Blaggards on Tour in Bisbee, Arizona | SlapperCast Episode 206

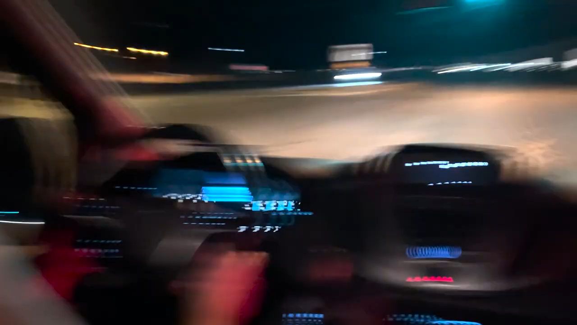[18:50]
There's a Chevron on the corner of Speedway, too, coming up.